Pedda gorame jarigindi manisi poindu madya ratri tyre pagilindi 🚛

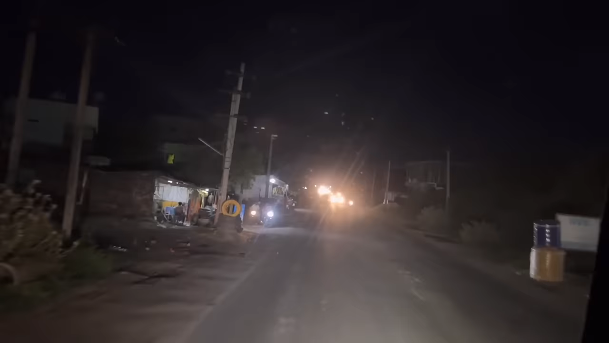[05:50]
అంత ఊర్లలో నుంచి చిన్న చిన్న రోడ్లు ఖరాబ్ అయిన రోడ్లలో పోతున్నాయి.
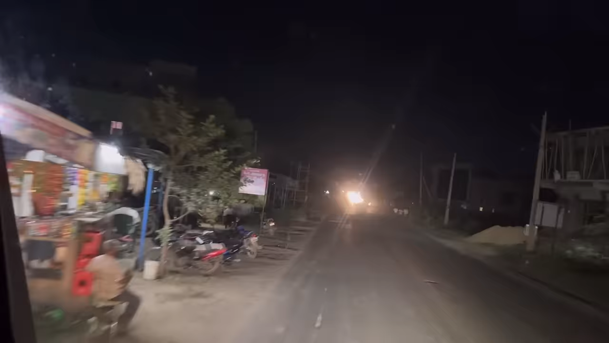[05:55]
ఇప్పుడు ఎన్ని రోజులు పడుతుందో మరి కన్స్ట్రక్షన్. ఇక్కడ నుంచి ఇక్కడ దాకా శ్రీకాళహస్తి దాటిన దాకా అవుతుంది అనుకుంటా కన్స్ట్రక్షన్.
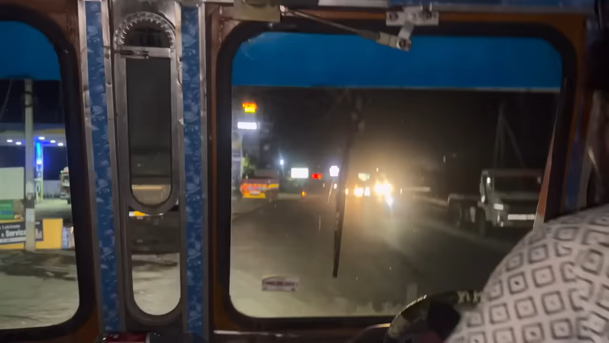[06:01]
ఏపీఆర్టీఓ చెక్ పోస్ట్ ఇది. ఇక్కడ వచ్చేసి మనకి 400 రూపీస్ సంథింగ్ ఎంట్రీ తీసుకుంటారు. పోదాం ఇక.
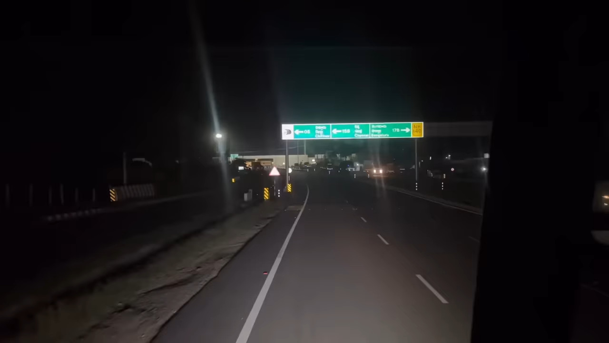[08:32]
ఇక్కడ వచ్చేసి మనకి 2 రూట్లు చూపిస్తుంది.
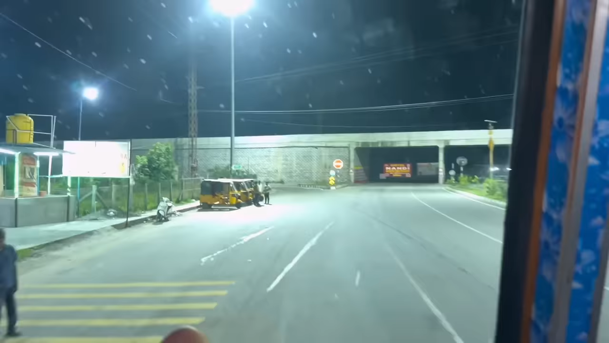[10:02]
ఇక్కడ బాగానే ఉన్నాయి హోటళ్ళు, చాయ్ షాపులు, ఏ షాపులు అని. ఇక్కడ నుంచి లెఫ్ట్ కాకపోతే కొంచెం చిన్నగా ఉంటుంది అంట రోడ్డు.
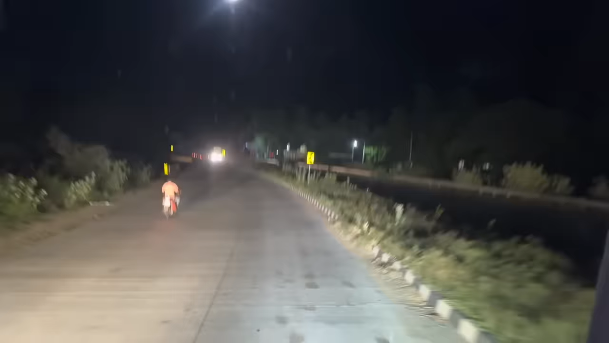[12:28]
బ్యాగ్ పోతే పోయింది కానీ ప్రాణాలు పోతే ఆగం కాదు.
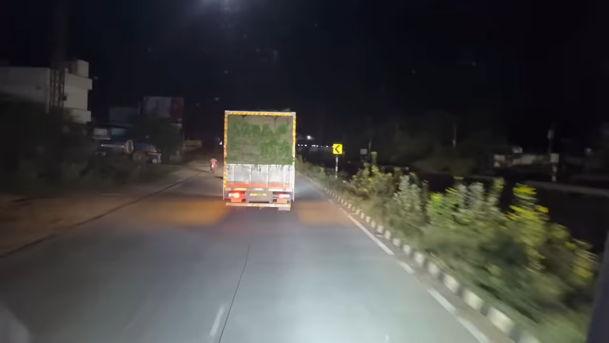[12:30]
ఇంకో ఇక్కడ సైడ్ మొత్తం అన్నీ కూడా పచ్చి సరిపోయి పోతుందిగా, కూరగాయలు, పుదీనా, చెట్ల లోడ్లు అవే పోతున్నాయి అంతా. మనది కూడా చెట్ల లోడే, మనది పచ్చిదే. ముందర పోయేది అంతా ఆకుకూరలు ఏదో.
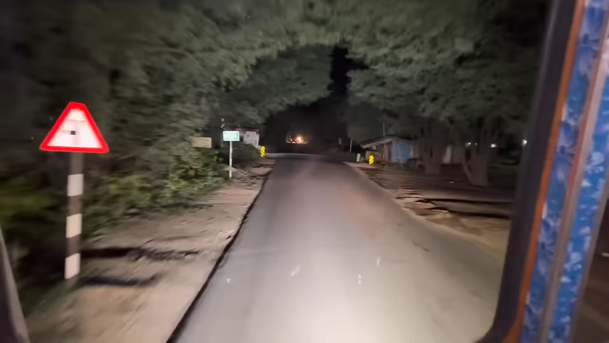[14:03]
ఇది ఆల్రెడీ ఆర్టీఓ చెక్ పోస్ట్లో అమౌంట్ కట్టినాము. గుడియత్నం నుంచి వెళ్తే గుడియత్నం దగ్గర కూడా ఒక ఆర్టీఓ తగ్గుతారు అంటారు. ఎట్లా పోవాలి ఏం కరెక్ట్గా క్లారిటీ వస్తలేదు. ఈ ఎట్లనా కానీ రోడ్డు ఎట్ సైడ్ మంచుకుంటే ఆ రోడ్లో చూసుకొని పోడే. ఇక ఇప్పుడు వచ్చేసి 10:49 అవుతుంది మనకి.
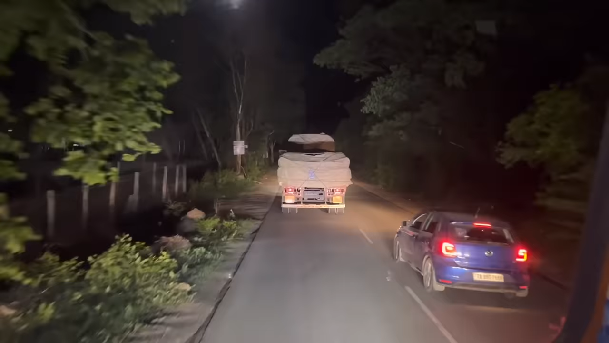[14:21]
మధ్యరాత్రి 1:02 అయింది అనుకో, ఒక్క బండి కూడా కనిపించదు ఇక వేరే, ఓన్లీ లారీలే కనిపిస్తాయి.
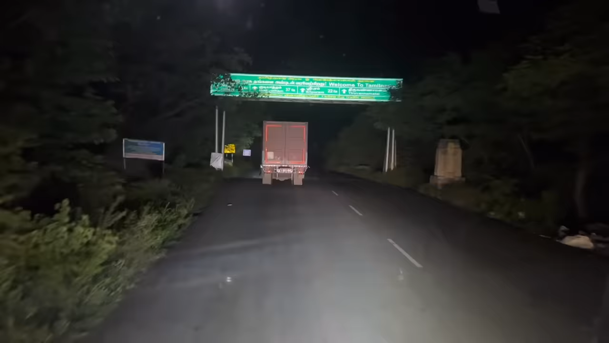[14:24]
తిరువనమలై, శ్రీపురం, గుడియత్నం స్టేటు, వెల్లూరు స్టేటు.
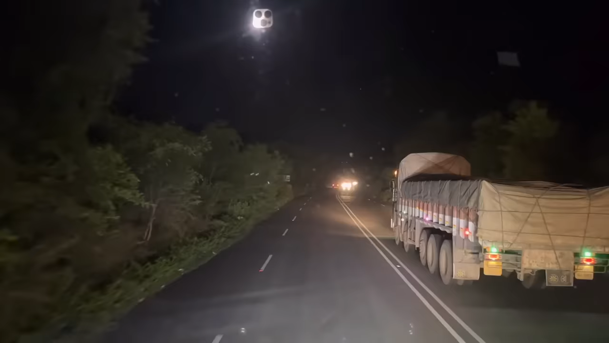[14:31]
రాపరాదు మేము కూడా వస్తున్నాం దంటకి. అది చూసానికి తమిళనాడు బండే, కాకపోతే అది బండి నెంబర్ ప్లేట్ వచ్చేసి ఏపీ ఉంది రిజిస్ట్రేషన్.
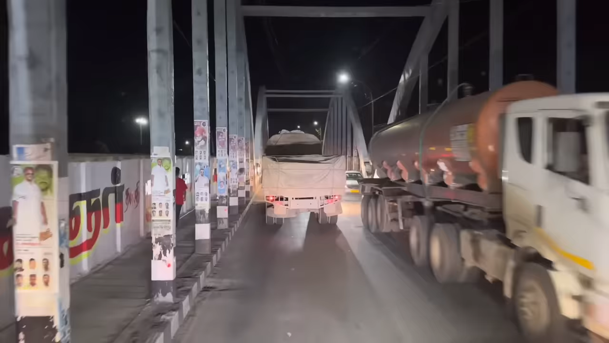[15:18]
దగ్గర ఏమన్నా ఇక్కడ చూస్తున్నా బ్రిడ్జ్ అయితే కొంచెం డిఫరెంట్ స్టైల్లో ఉంది.
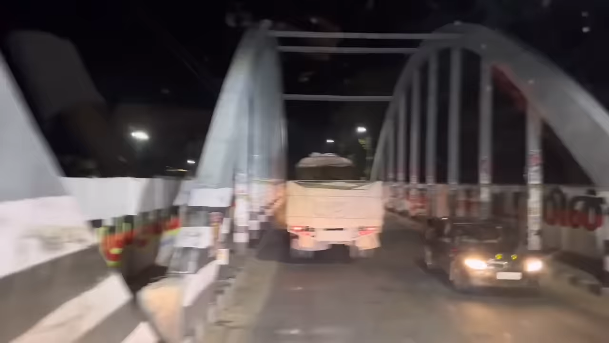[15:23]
గుడియత్నం నుంచి రమ్మని చెప్పిన అంకుల్ కానీ నేను గుడియత్నం పోనే పోలే.
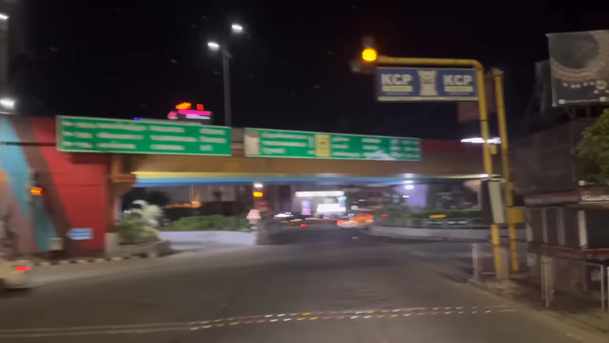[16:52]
కానీ మనకే అసలు అర్థం కాలేదు రోడ్డు. అర్థం కాకుండా అట్నే వచ్చేసినాం.
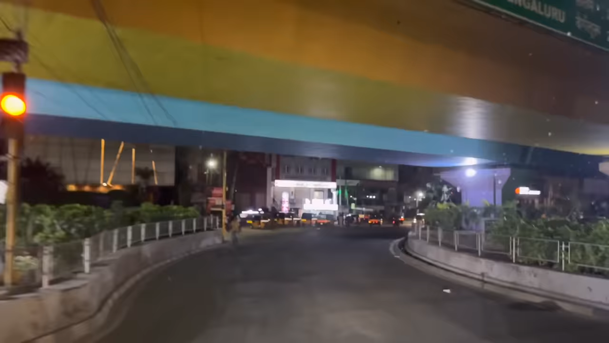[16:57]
షేడ్ తీసుకొని అట్నే రైట్ తీసుకొని వచ్చేస్తే గీ రోడ్లోకి వచ్చినాం. ఆ మ్యాప్ నమ్ముకొని వచ్చినాం.
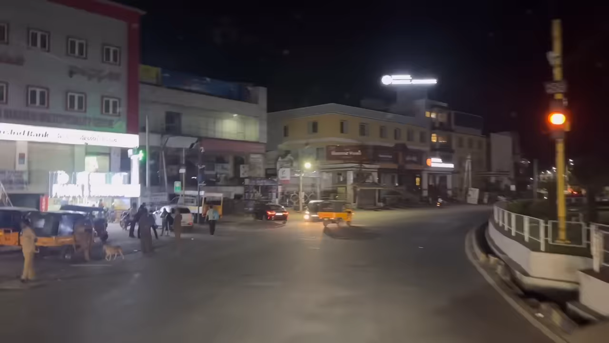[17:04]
కరెక్టే చూపిస్తుందిలే అనుకొని వస్తే గుడియత్నం ఇట్లా చుట్టూ తిప్పుకుంటే అటుపడింది.
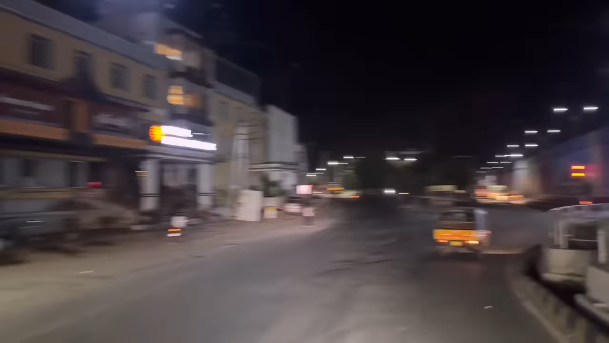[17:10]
మళ్ళీ అమ్మ మళ్ళీ అటు ఓడి పోతారని ఆయన అని చెప్పేసి ఇదే రోడ్లు వచ్చిన సిటీ లోపలికి వెళ్తుంది అది వెల్లూరు సెంటర్ నుంచి.